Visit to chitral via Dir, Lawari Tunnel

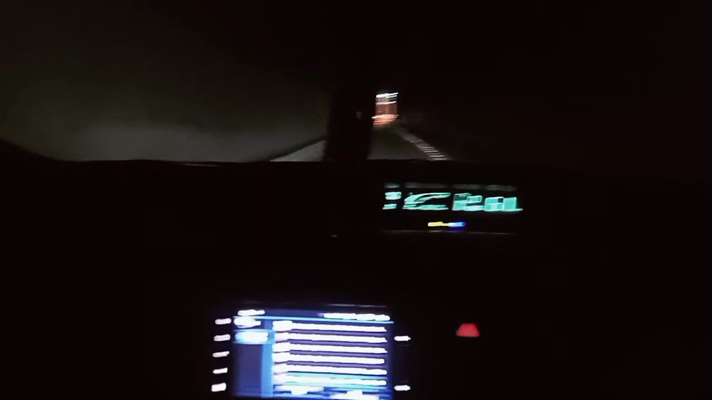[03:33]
ناظرین اس وقت کم جو ہے وہ سکسٹی کی سپیڈ سے اس ٹینل میں جا رہا ہے بڑی اترائی ہے نیچے کیونکہ لواری جو ٹاپ ہے اس کی طرف اوپر چڑھ کے پھر جو ہم نیچے چیترال کی طرف جانا پڑتا ہے اس ٹینل نے اس کو جو ہے وہ دی ہوئی ہے اترائی دی ہوئی ہے تو سکسٹی کی سپیڈ سے جا رہا ہے انشاءاللہ ہم دس منٹ میں اس کو کراس کریں گے دس کلومیٹر ہے پاکستان کی سب سے لمبی ٹینل اور بڑی خوفناک لائٹننگ اس میں کوئی نہیں اکسیجن کا نظام کوئی نہیں بس توقع اللہ کر کے اس میں سے گزرنا پڑتا ہے